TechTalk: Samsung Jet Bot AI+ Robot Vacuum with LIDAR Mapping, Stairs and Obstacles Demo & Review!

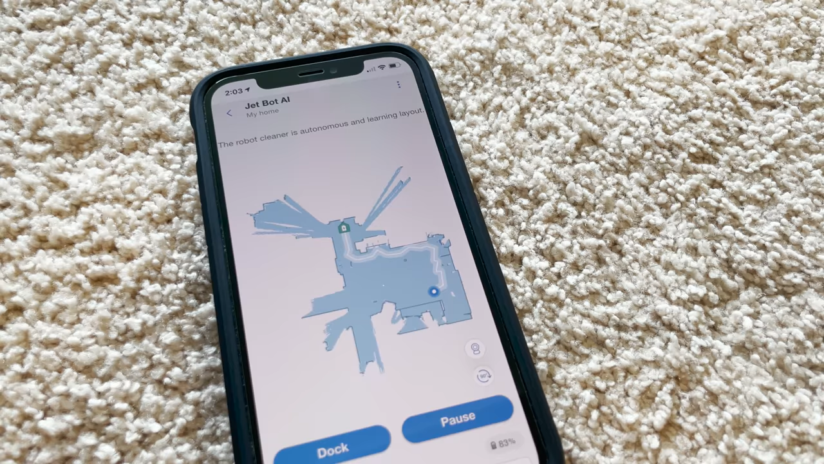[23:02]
And if it does identify things it'll pop up on the map here.
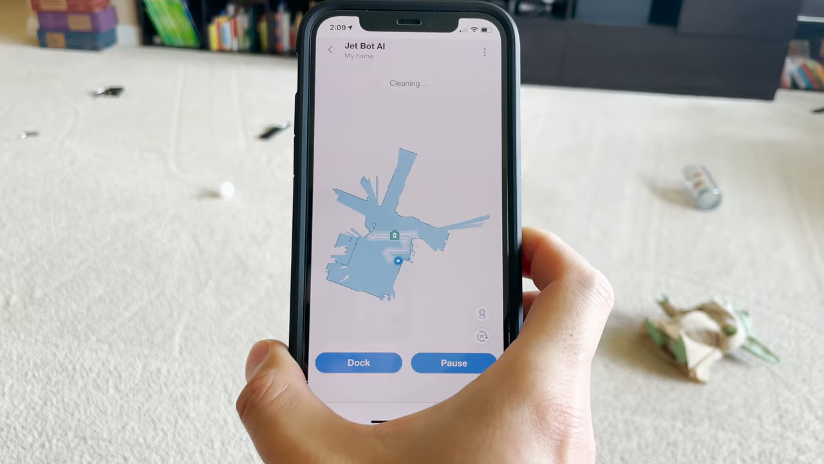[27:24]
Sometimes it identifies some of these obstacles and will actually pop them up on the map as toy, keys.